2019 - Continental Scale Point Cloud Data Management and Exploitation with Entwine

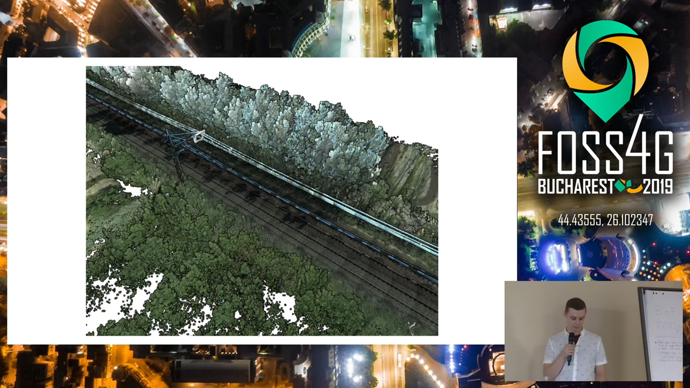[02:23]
so for example you might be seeing how close your trees are to your power line over your train track, or maybe you're concerned with stripping all that out and you're interested in the terrain itself.
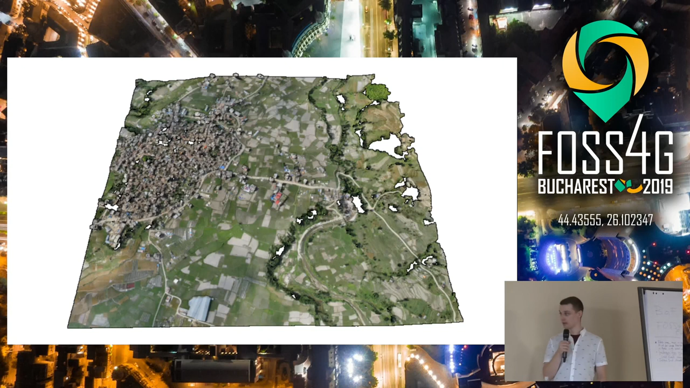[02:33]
Maybe you have some post-earthquake point cloud model, and you'd like to figure out how to turn that into a DEM at different resolutions,
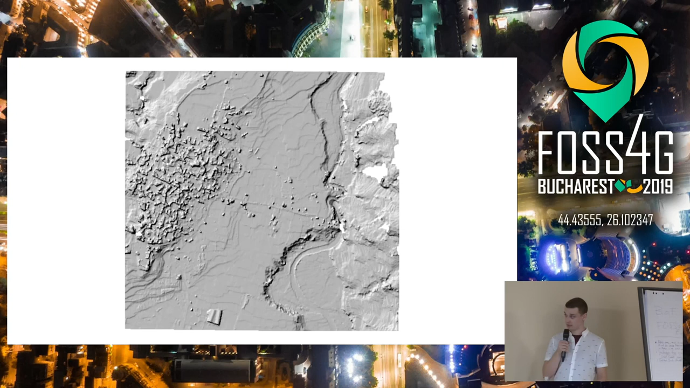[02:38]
so you're playing around with some settings to figure out how to do volumetric change detection type stuff.
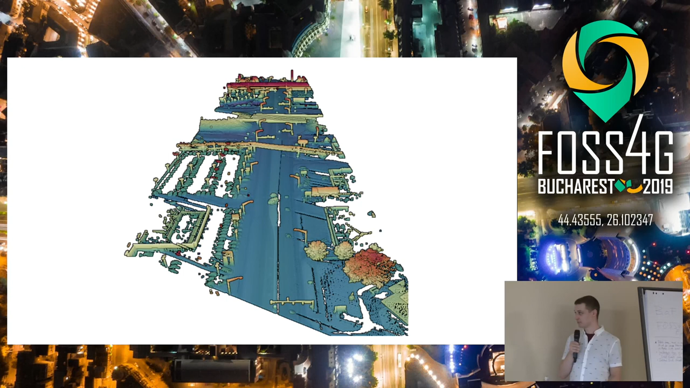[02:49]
City planning type things, setbacks from curbs, figuring out where to put signs, et cetera.
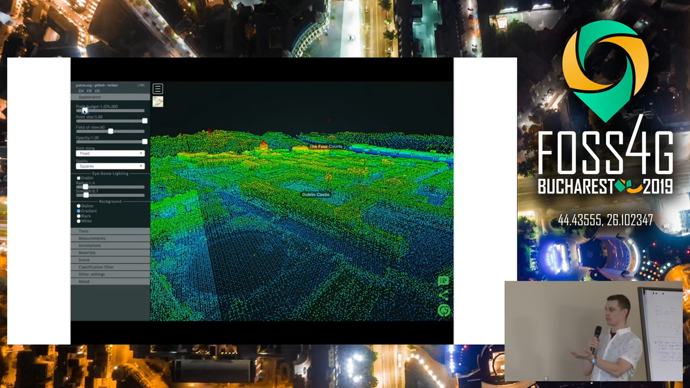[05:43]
I can load more points, or no, I want fewer points, we can discard the ones that are least relevant, depending on what we're currently looking at. So it's kind of like slippy map tiles, web map tile services for point clouds.
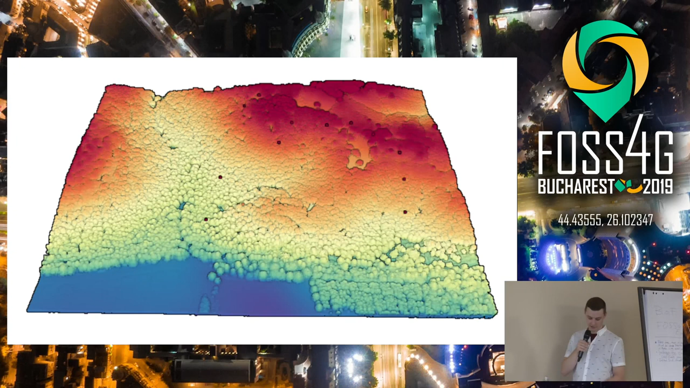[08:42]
but what you're really interested in is modeling how the water might flow over it, so you'd like to get rid of all that vegetation.
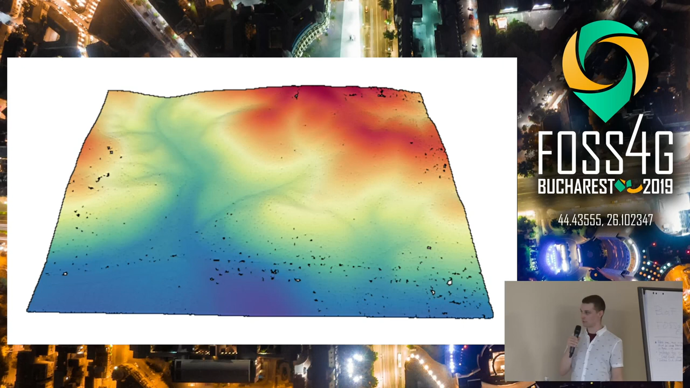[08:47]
And what you really want is some sort of water-type mesh or a raster or some other derivative product from a point cloud. So like before, you can probably think of ways to do this, right? You may have done this before or something similar.
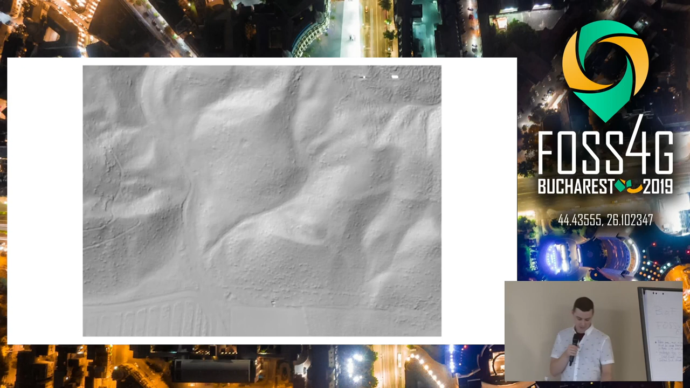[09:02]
But what if that patch of land is in a, I think this one's 500 billion point data set that spans multiple terabytes?